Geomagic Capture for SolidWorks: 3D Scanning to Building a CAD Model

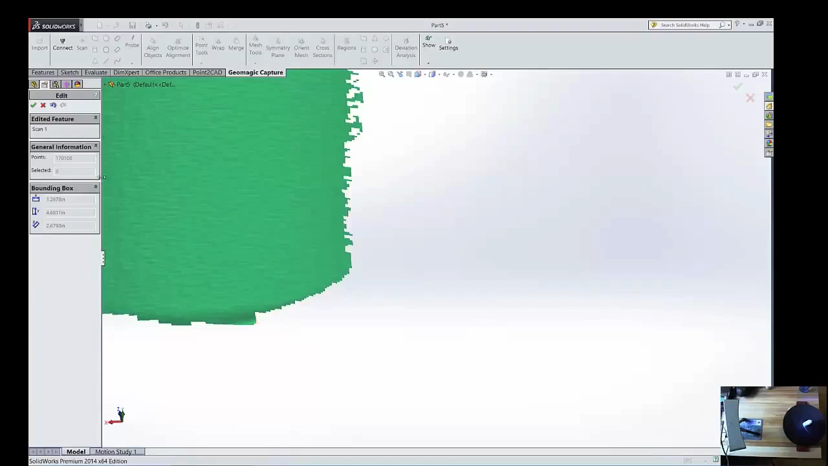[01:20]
Alright, now that that's done, let's start building this up. Alright, so the first thing you have to do is you have to convert this point cloud into a mesh.